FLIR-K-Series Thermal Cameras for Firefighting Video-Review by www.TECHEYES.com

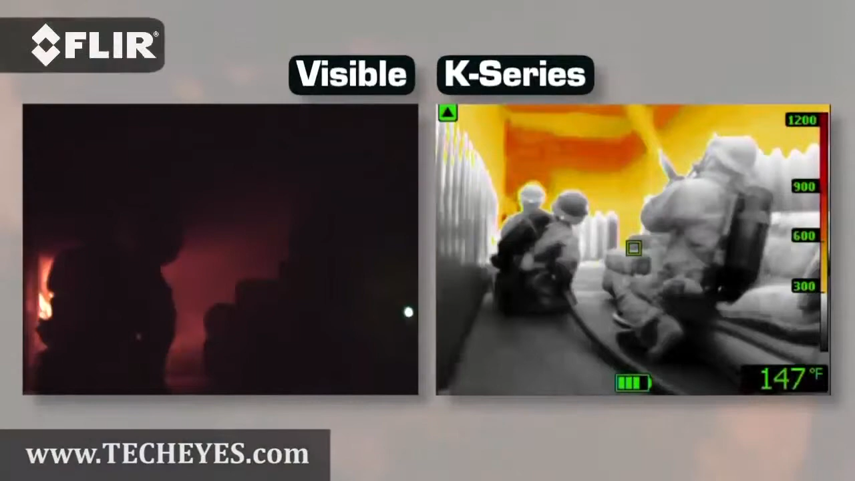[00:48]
On screen: spot 147°F
These are powerful thermal imagers that provide easier ways to see more clearly under the most challenging smoke-filled conditions.
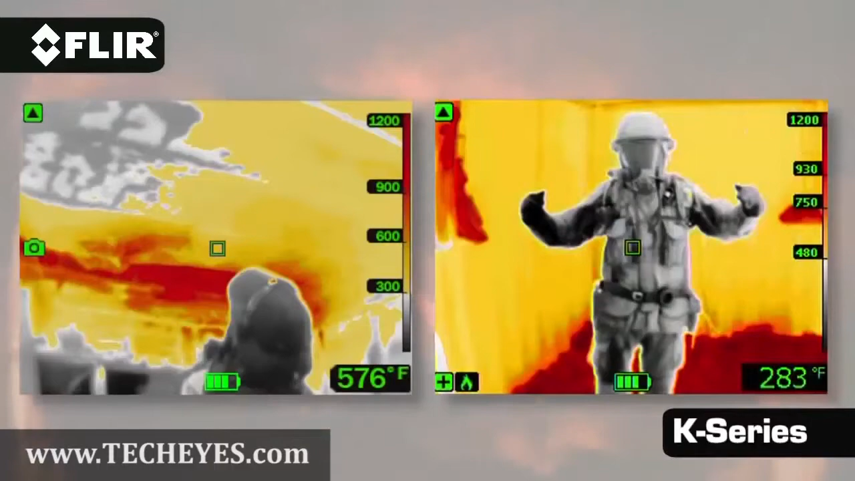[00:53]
K-Series cameras start under 4K and are available in two models.
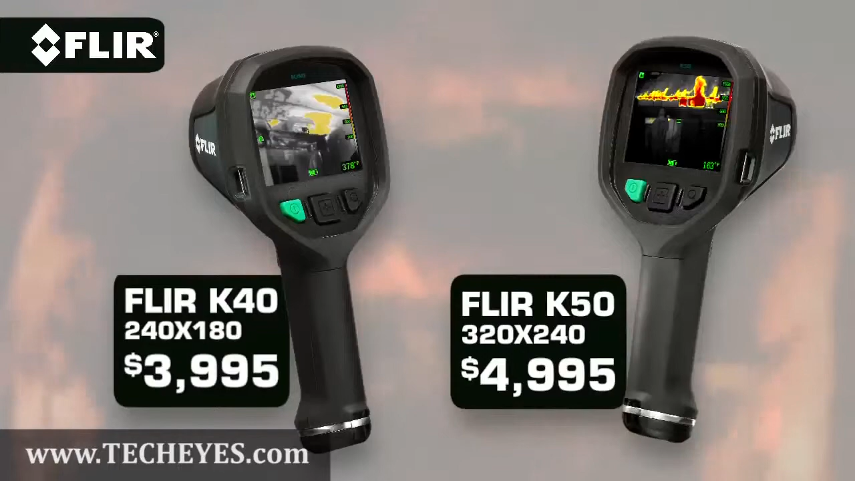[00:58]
Both feature a large bright LCD that shows off FLIR's clarity.
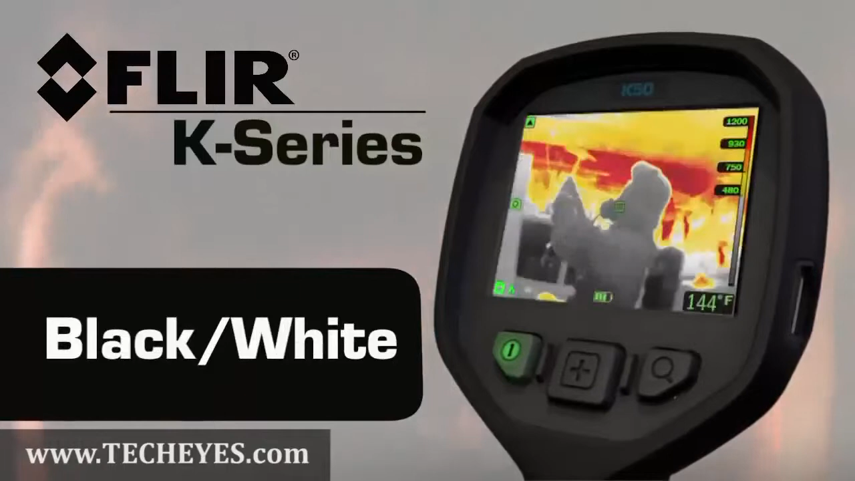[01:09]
On screen: spot 144°F
The center, oversized button makes it easy to switch between them.
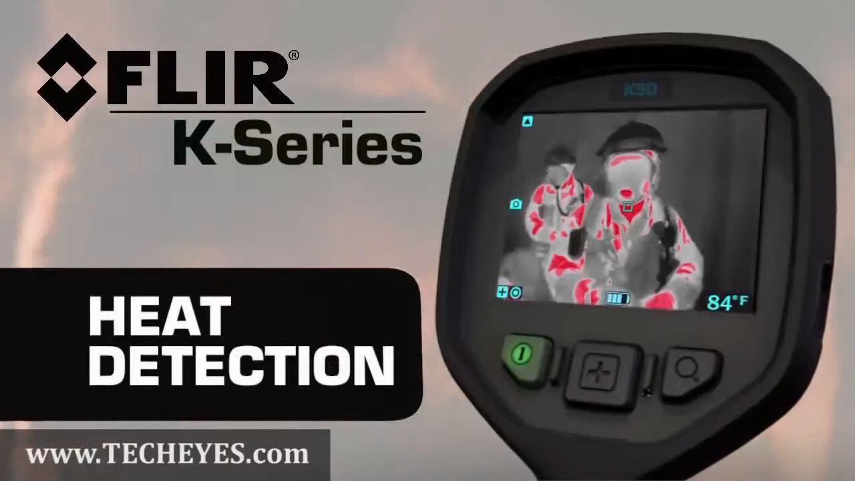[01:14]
On screen: spot 84°F
And the zoom button lets you punch in fast for a closer look from a safer distance.